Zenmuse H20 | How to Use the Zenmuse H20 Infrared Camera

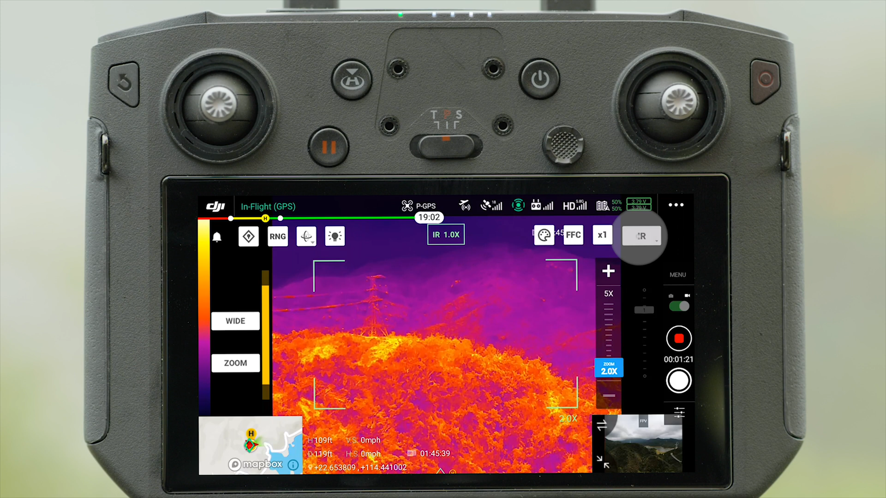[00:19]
In IR mode, you can enable spot meter function to measure the temperature of any spot on the screen. To use area measurement, drag an area on the screen and move around.
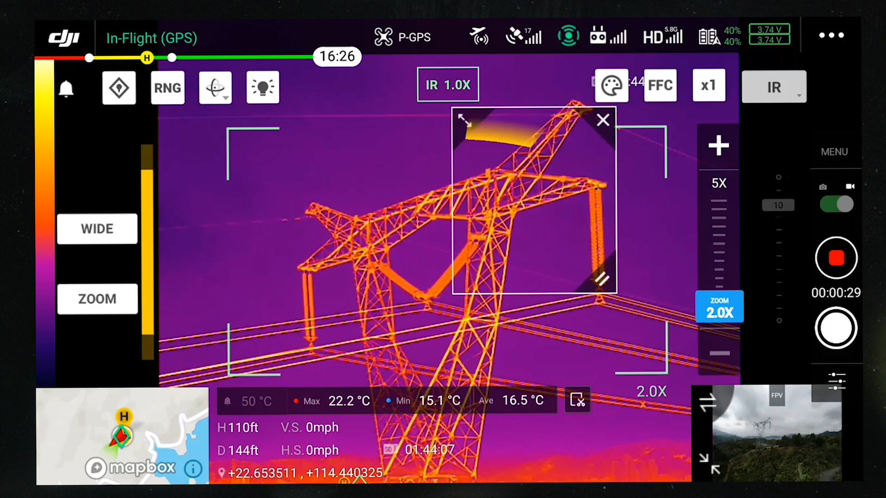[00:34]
On screen: max 22.2°C, min 15.1°C
The highest, lowest, and average temperature of this area will be displayed on the screen. In split mode,
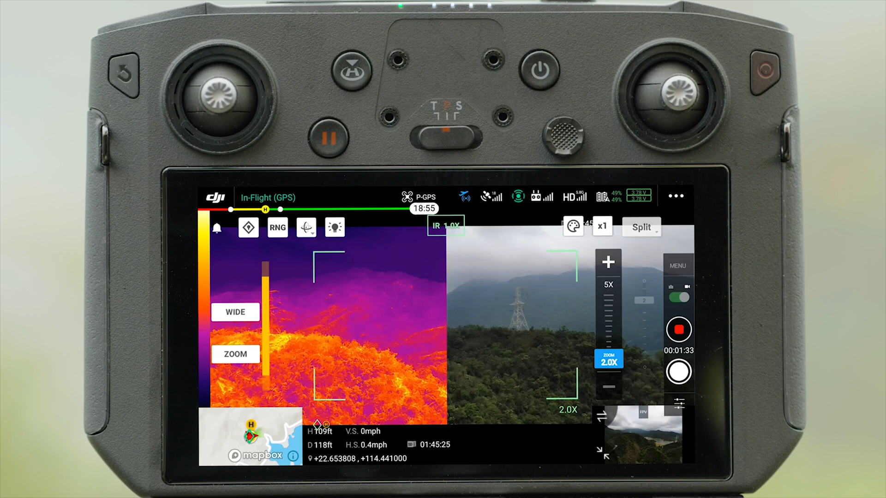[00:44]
both the footage that the infrared thermal and wide-angle camera captures will be displayed side-by-side. In addition, you can tap to adjust the digital zoom of the infrared thermal camera by up to 8 times.
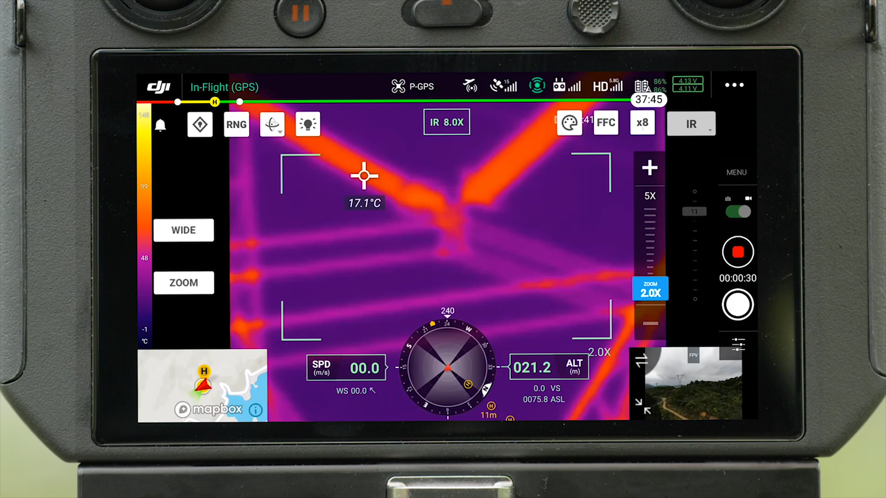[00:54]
On screen: spot 17.1°C
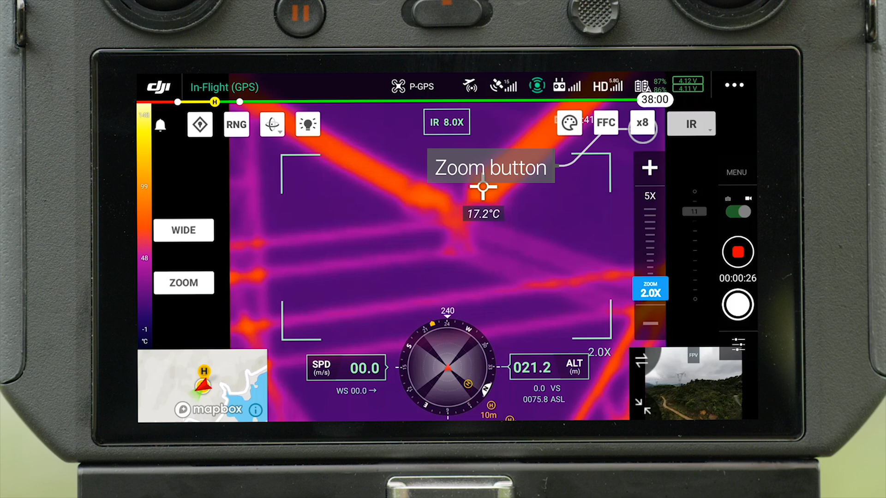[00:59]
On screen: spot 17.2°C
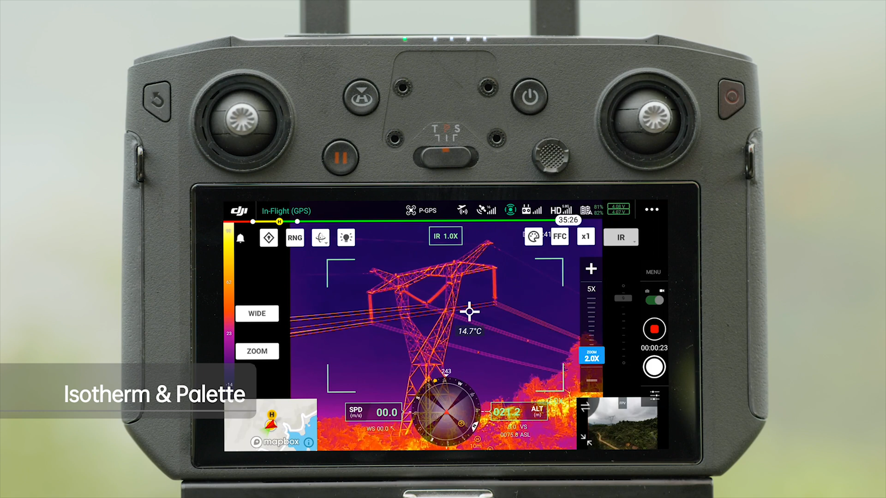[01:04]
On screen: spot 14.7°C
Isotherm allows designated temperature ranges to be represented with different color schemes.
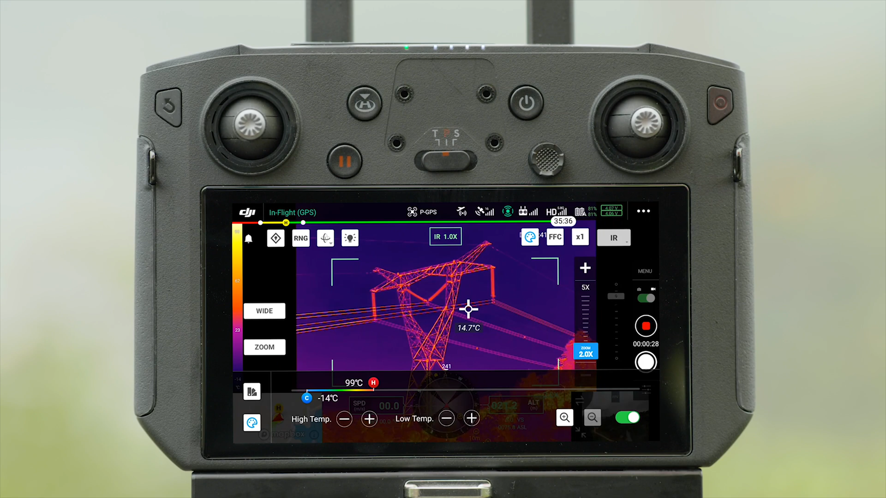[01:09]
On screen: spot 14.7°C, scale top 99°C, scale bottom -14°C
Objects beyond the range will be represented in gray.
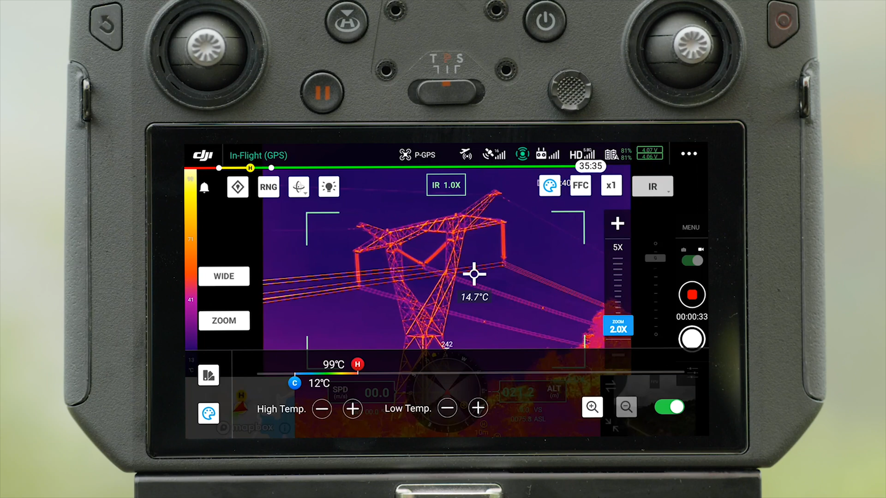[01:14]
On screen: spot 14.7°C, scale top 99°C, scale bottom 12°C
By setting the upper and lower threshold of the temperature range, target objects impart higher contrast and better visibility.
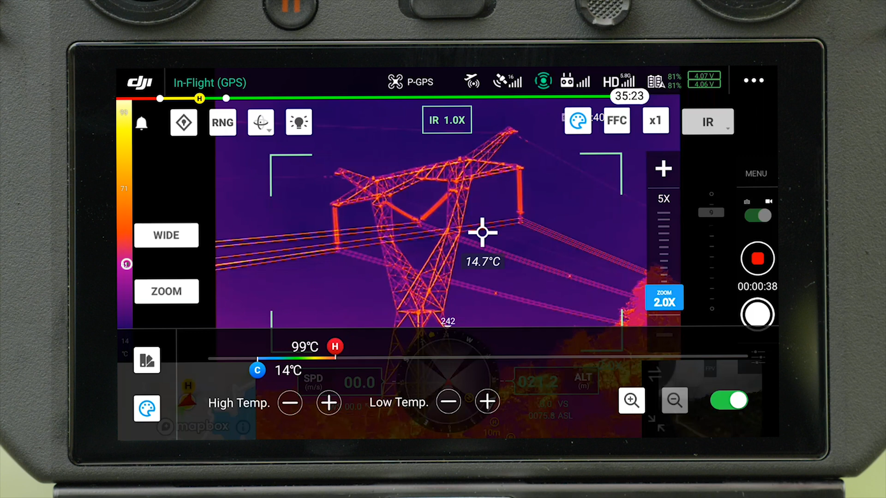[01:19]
On screen: spot 14.7°C, scale top 99°C, scale bottom 14°C
The palette bar on the left will also adapt to
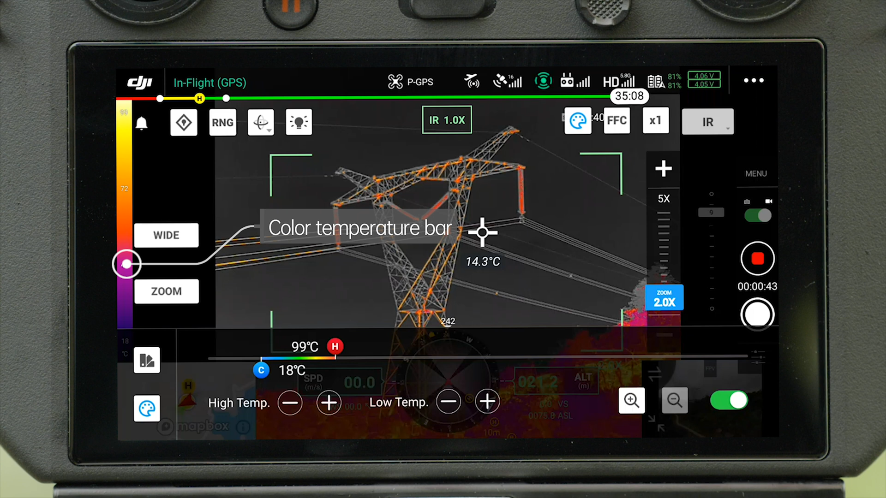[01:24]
On screen: spot 14.3°C, scale top 99°C, scale bottom 18°C
the preset temperature range to better reflect the correspondence between color and temperature.